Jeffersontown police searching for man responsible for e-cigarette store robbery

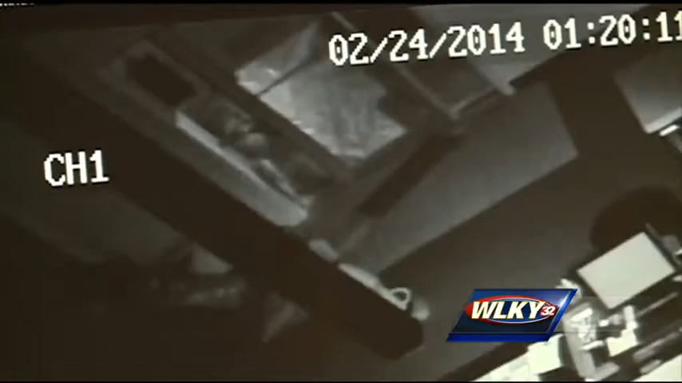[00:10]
But the suspect's quick smash and grab was not fast enough to elude the store's security cameras.